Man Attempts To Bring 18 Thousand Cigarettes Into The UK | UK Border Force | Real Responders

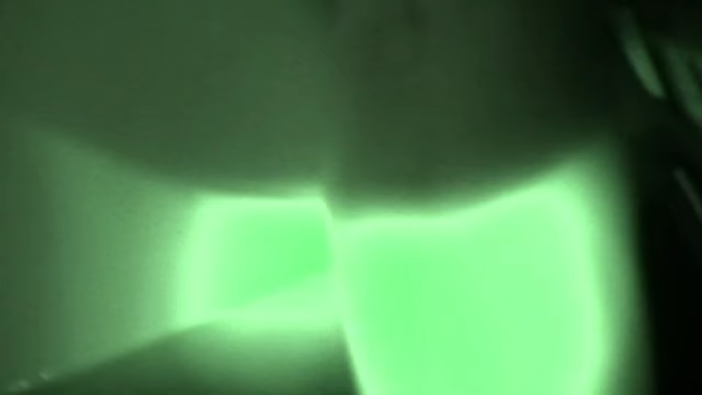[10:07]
We've got one here, guys. Do you want to let the chief know, please?
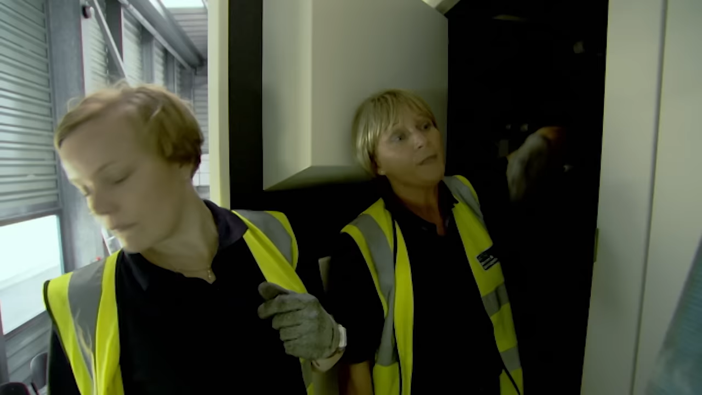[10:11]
This door was slightly open, but it wasn't closed properly. And we pulled it, and inside we've got a young male Eritrean that's in here. He's fine. He's a bit distressed at the moment and upset, I think. He's only upset because we found him, love him, that's all. But we're going to get him out now.
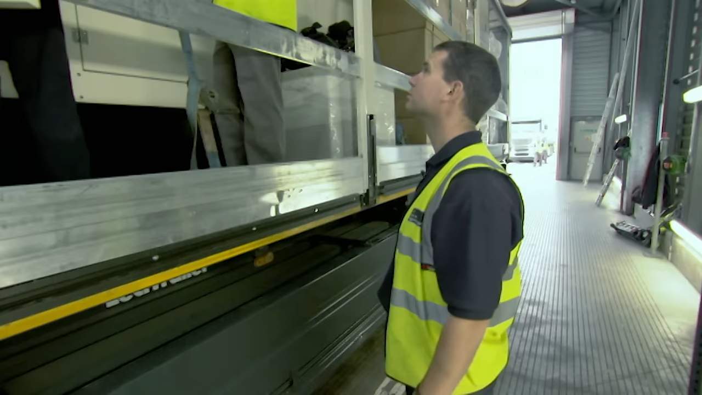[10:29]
Have a talk to him. Clare, can I have the torch? We've got a few more here, guys.
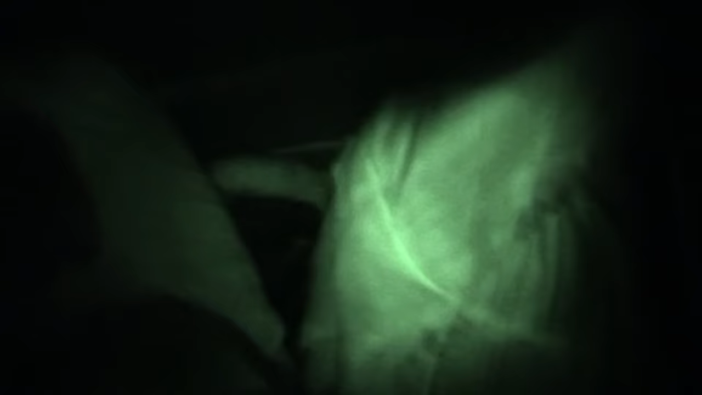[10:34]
There's more than one. There's more than one, guys.
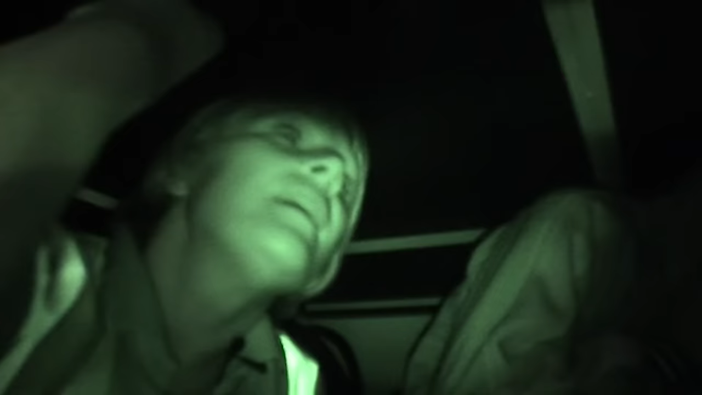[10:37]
Guys, how many people speak English, please?
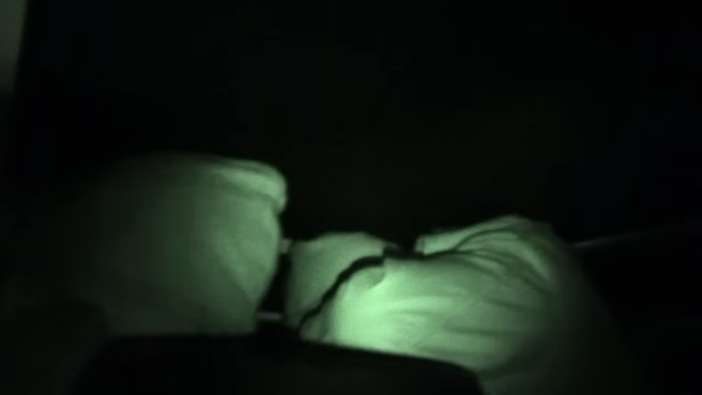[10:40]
Is anyone hurt?
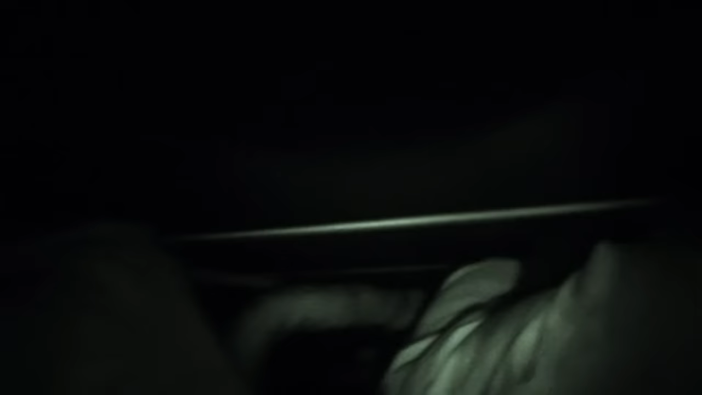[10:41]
You're all okay? At the moment it's two, or at least four.
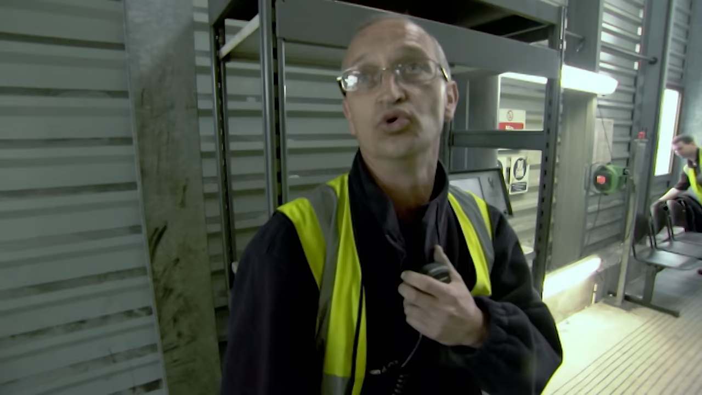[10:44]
I've just had a shout of four. At least four. At least four inside machinery.
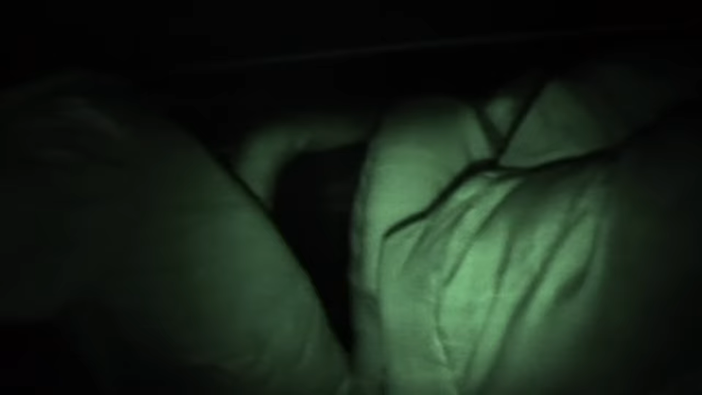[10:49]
We've got four we can see at the moment.
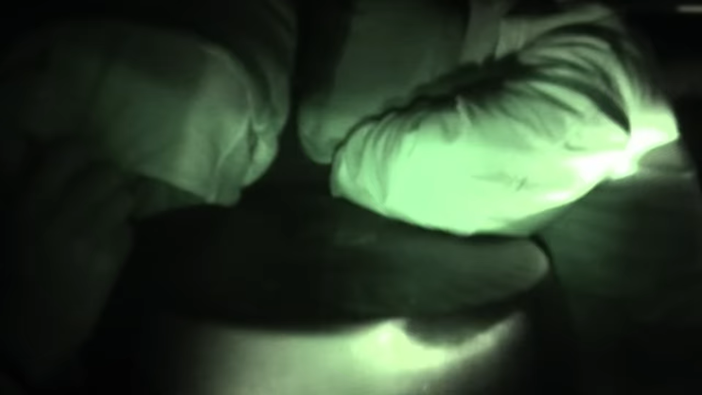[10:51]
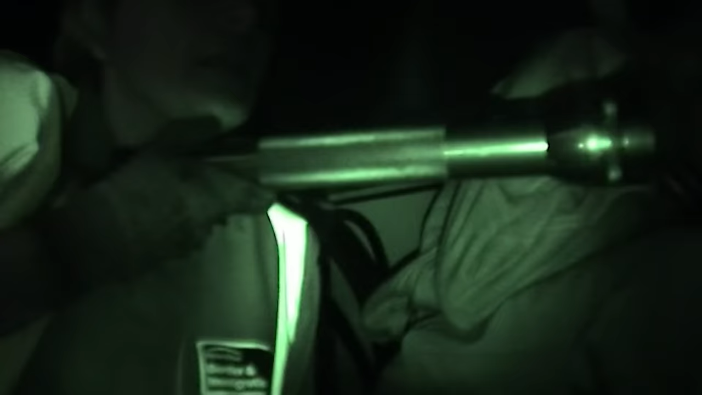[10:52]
I think one of our people here might be a female.
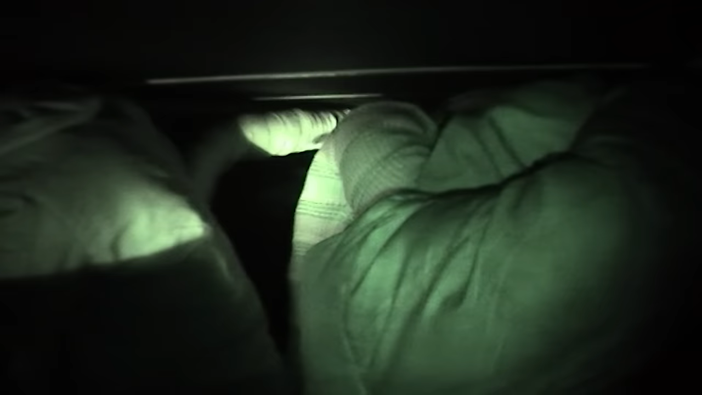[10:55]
Guys, where did you get in? Anybody going to speak to me this morning? No?
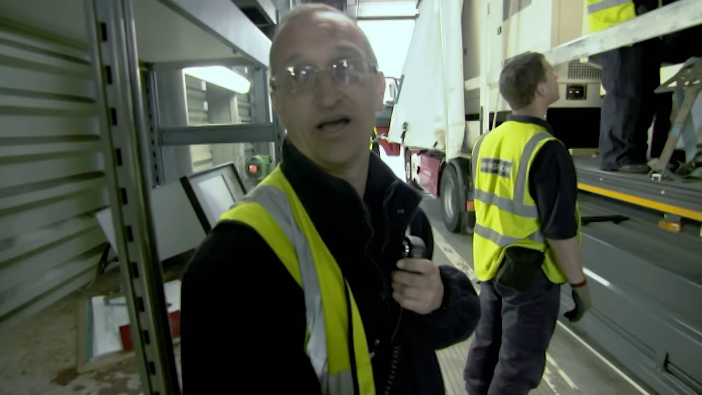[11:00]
I've not been in there myself at the moment. I went for the officers to keep searching it.
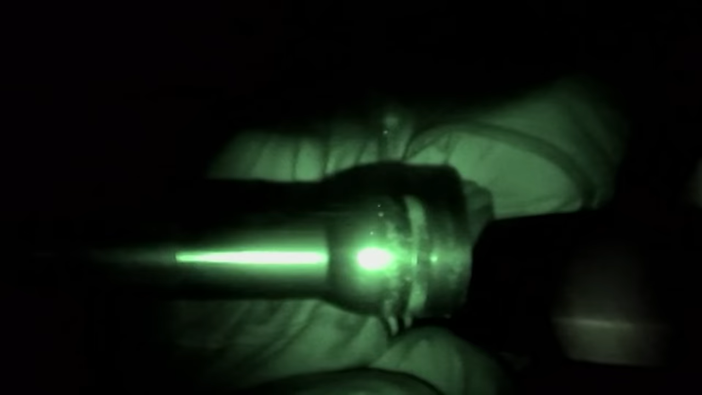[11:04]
But it looks like it's some sort of kind of generator.
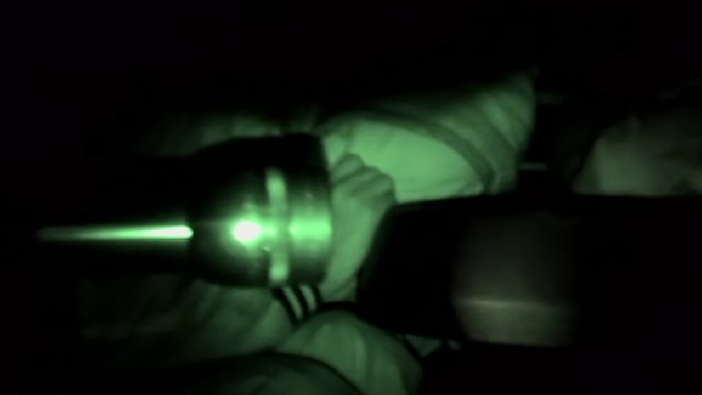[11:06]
I'm going to start getting them out.
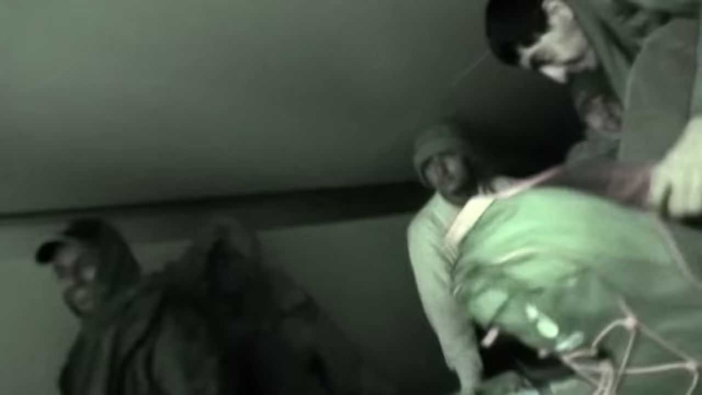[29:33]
It's a huge find and the clandestines haven't even bothered to try and conceal themselves. It's about 16, I think. 16.